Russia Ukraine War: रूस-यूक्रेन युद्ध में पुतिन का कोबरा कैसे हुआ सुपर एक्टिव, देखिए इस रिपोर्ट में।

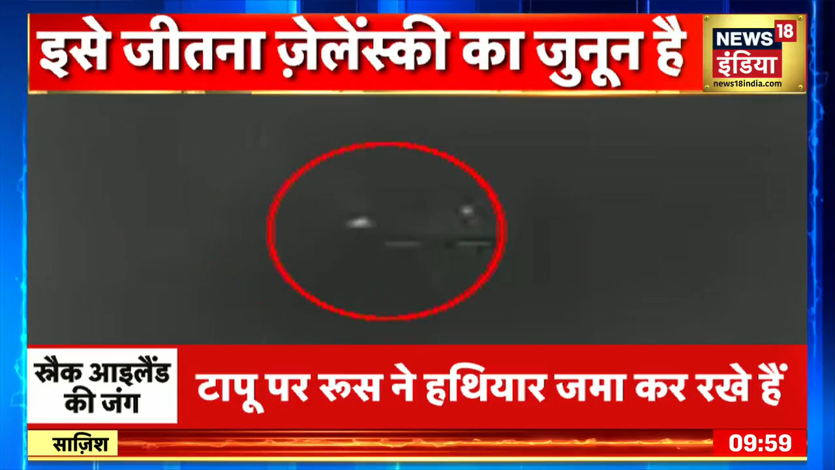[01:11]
युक्रेन की नौसेना ने सिर्फ 20 सेकंड में रूस के नौसेना के एक पोद को बरबाद कर दिया है
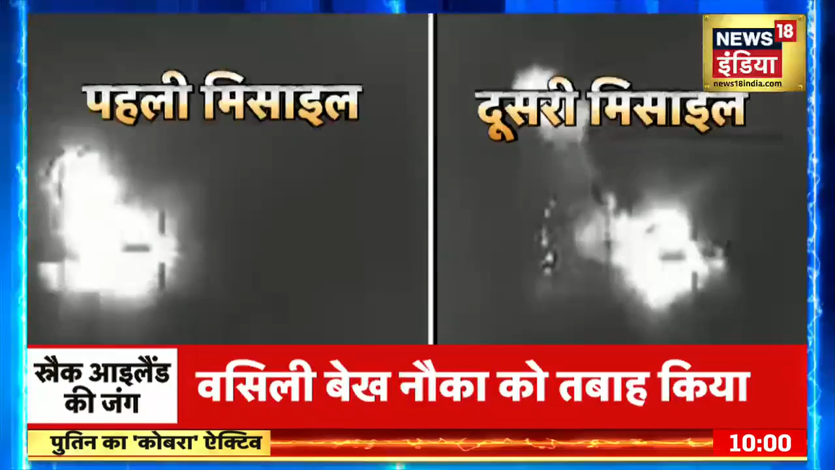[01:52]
अपने इस हमले को बहुत बड़ी खाम्याबी मान रही है
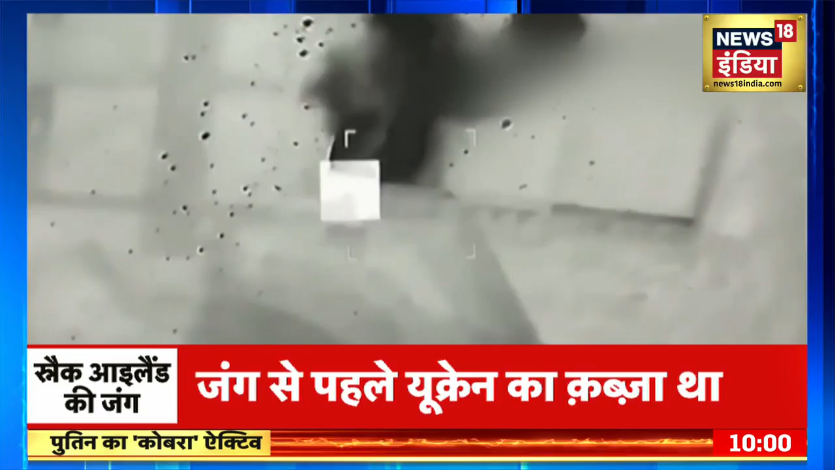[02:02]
युक्रेन की नेवी ने ये हमला कहां किया है इस हमले में रूस को कितना बड़ा नुक्सान हुआ है
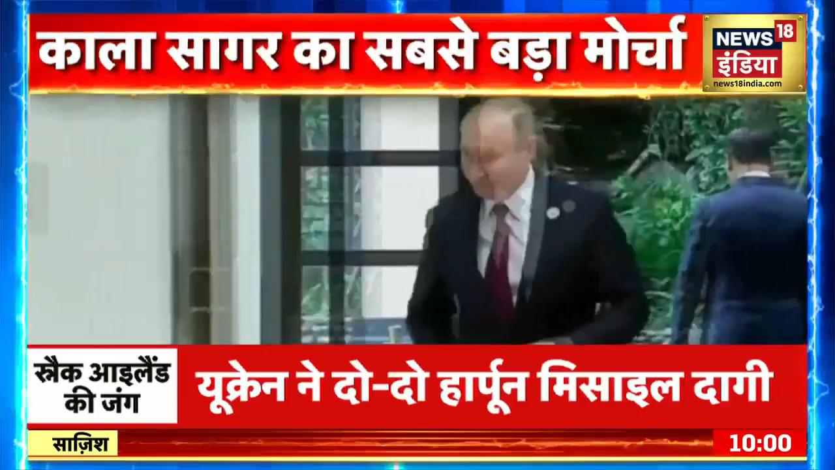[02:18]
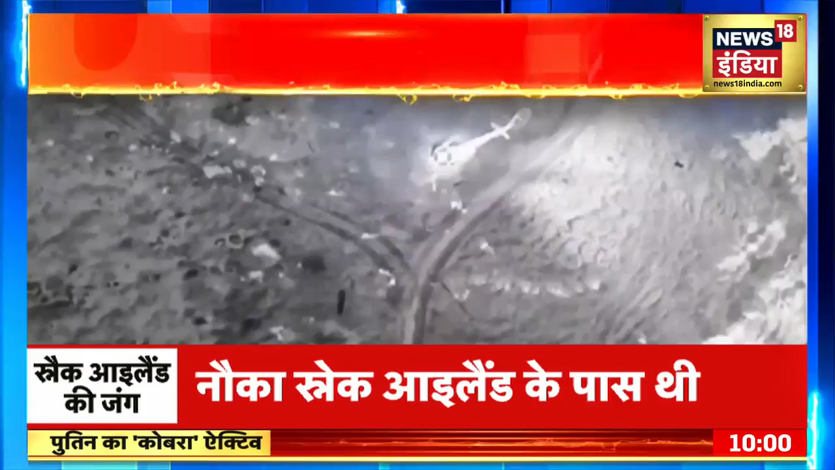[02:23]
युक्रेन के इस नेवल अटैक का मकसद क्या है
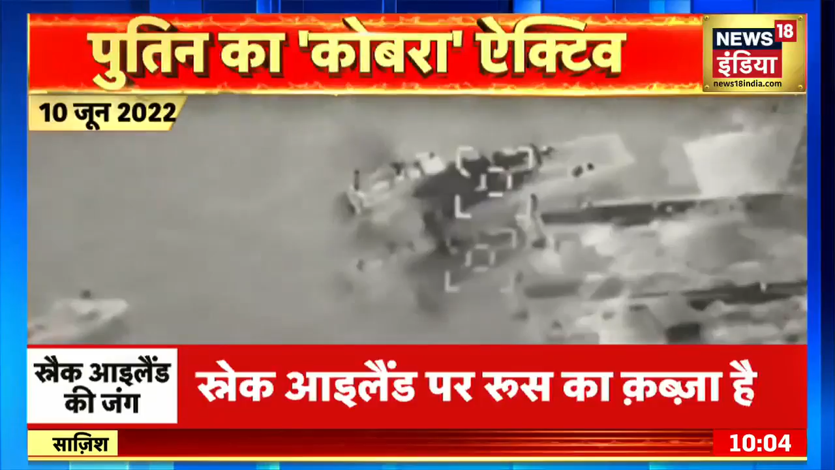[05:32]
यूक्रेन की सेना टीवी 2 ड्रोन से अटेक कर रूस के सेना क्लास लेंडिंग क्राफ्ट को दवाह कर दिया है ये लेंडिंग क्राफ्ट भी स्नेक आइलेंड के
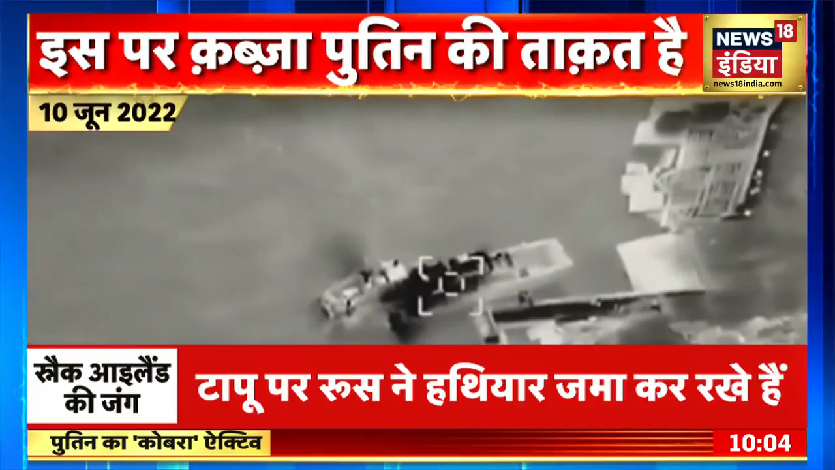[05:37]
किनारे समंदर में गश्ट लगा रहा था 17 जून 2022 ठीक साथ दिन बाद एक बातिरी उक्रेन की नेवी ने पूरी ताकत के साथ स्नेक